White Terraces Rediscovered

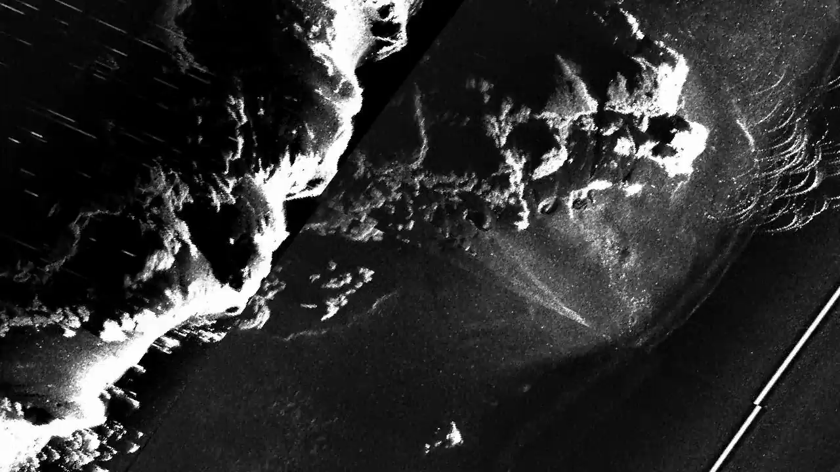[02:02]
you look closely you can see the arcuate shape,
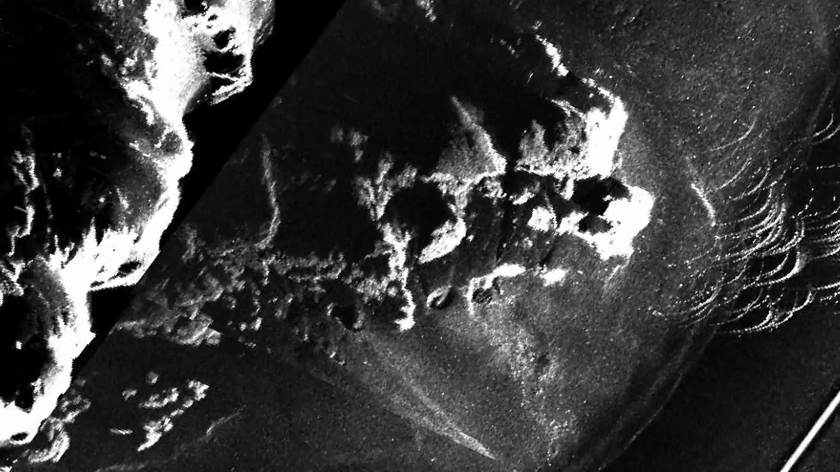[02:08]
you can see the overlapping terraces and in some cases you can see these wonderful round what were probably pools on top of the terraces now when filled by sediments and that's why they're black.
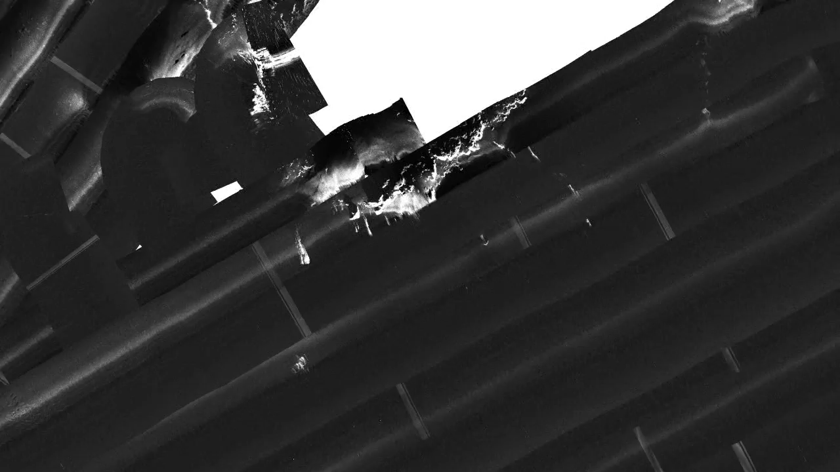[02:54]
When we finally got round to looking at those data we were completely gobsmacked because there staring us right in the face
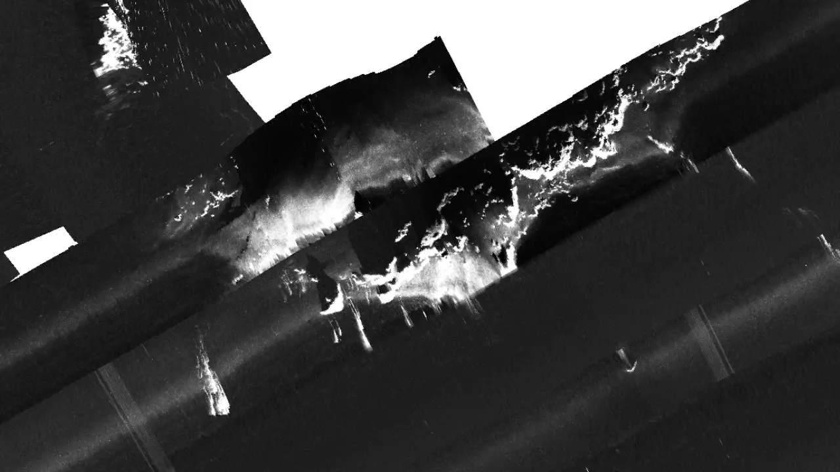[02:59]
were what we believe to be the bottom terrace or two from the white terraces.